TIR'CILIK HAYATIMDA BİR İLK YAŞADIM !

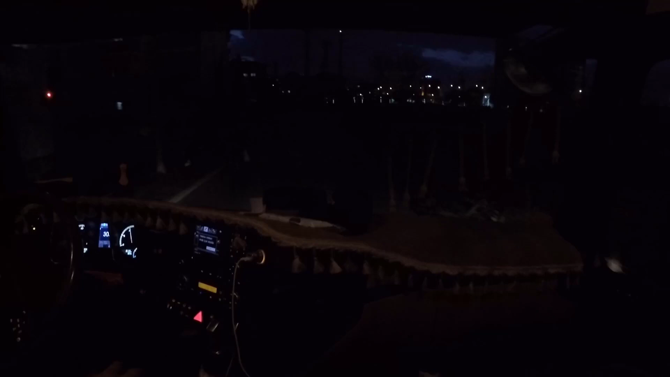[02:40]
Canları çekmiş. Ya bu Otita kardeşim. Ya nasıl böyle? Otomatiğe ayarlamıyorum ben onu. Kendi kendini otomatiğe alıyor.